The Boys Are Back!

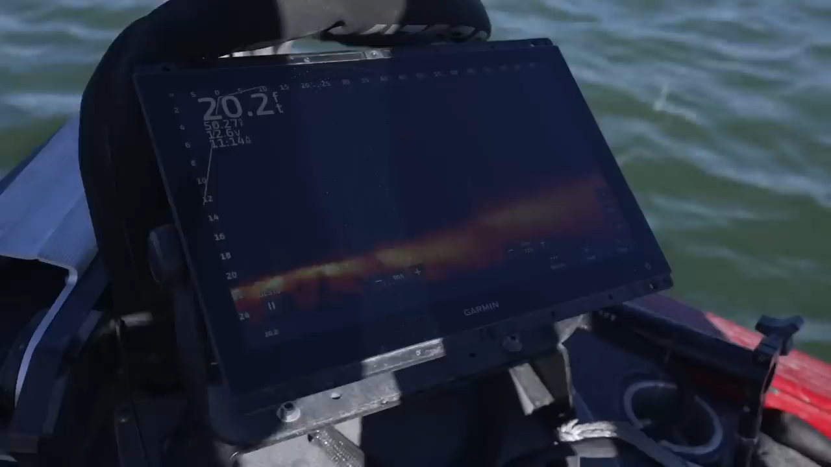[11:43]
On screen: depth 20.2 ft
Right, right, right where the water's pointed. Right there. Go. Perfect. Perfect. That right there is a 10 plus pounder.